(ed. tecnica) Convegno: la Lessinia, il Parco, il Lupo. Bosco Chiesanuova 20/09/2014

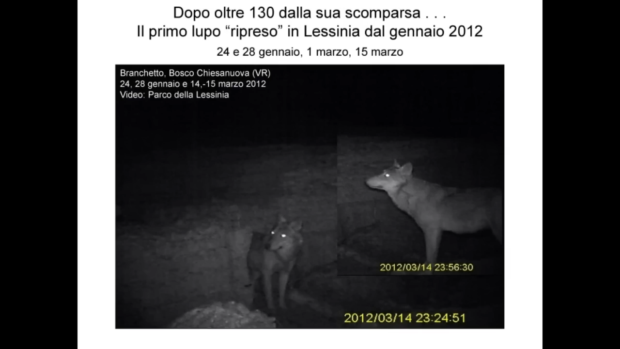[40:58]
documentare chissà che, perché noi stessi non sapevamo se quello a cui ci trovavamo di fronte era veramente un lupo, perché si pensava un canide.